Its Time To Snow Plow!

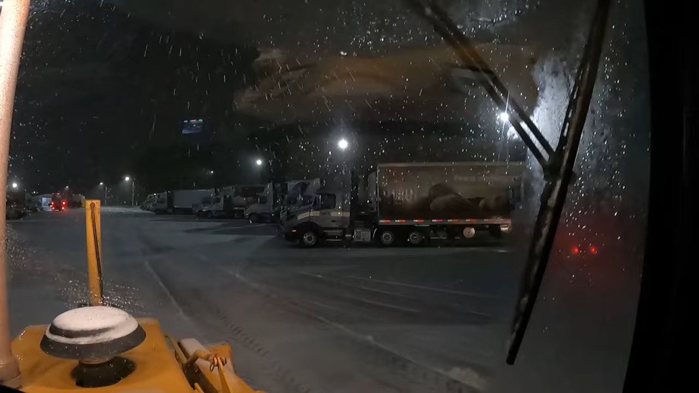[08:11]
And there's just trucks everywhere and trailers everywhere, and this is the third of them. The rest of them are over there, and I'm on the other side of the building. And they go nonstop, 24/7. So I got the other boys working on the rest of this complex. There's like seven other buildings, and I normally just stay out here because this is the most active one. They can work on the other one. There's not many people out and about.